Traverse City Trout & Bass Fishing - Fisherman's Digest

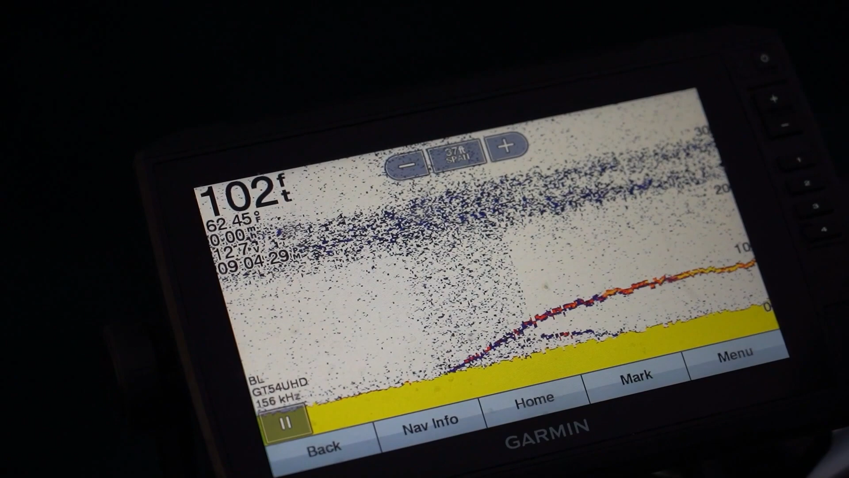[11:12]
On screen: depth 102 ft
So when you're out here vertical jigging, it's real important to have really good electronics, first of all. Your electronics are everything.
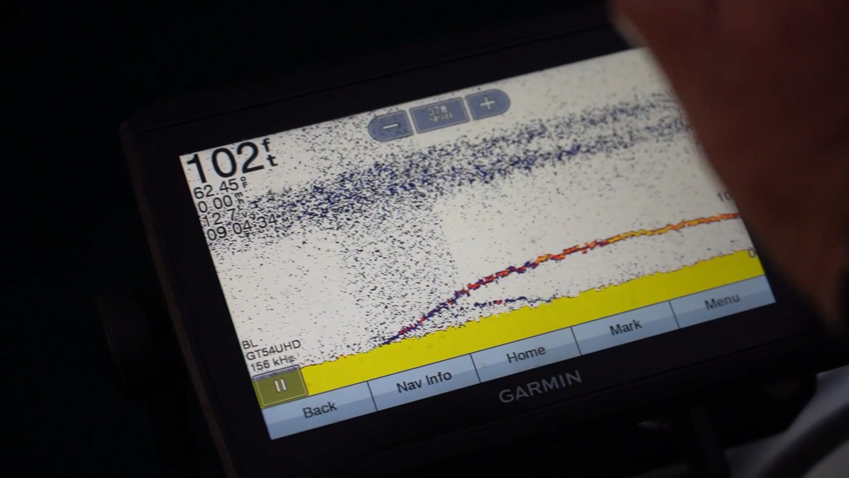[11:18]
On screen: depth 102 ft, water 62.45°F
But when you're setting up on these fish, it's really important, run your kilohertz really low, have a great quality graph, such as the Garmin's here,
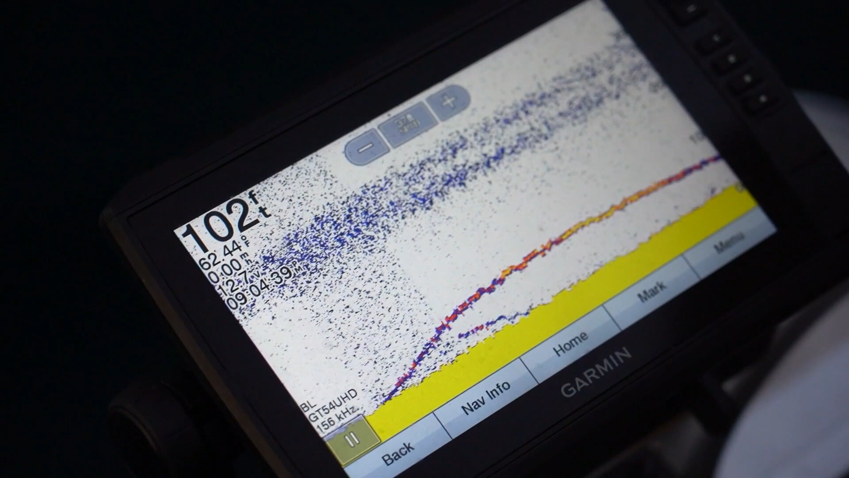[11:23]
On screen: depth 102 ft
the Echo Maps, and run your hertz, your sensitivity.
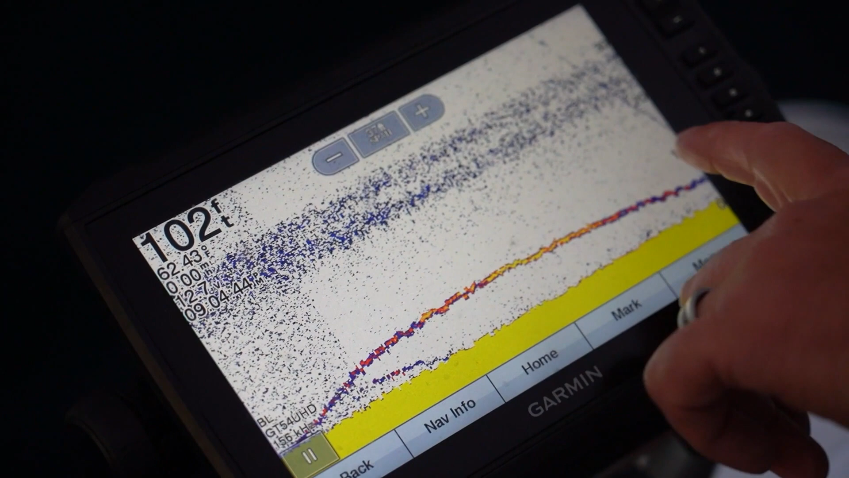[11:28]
There's my jig dropping right there. This is the fish. This is exactly what you want to see when you're doing this. This will keep you successful every single day out on the water.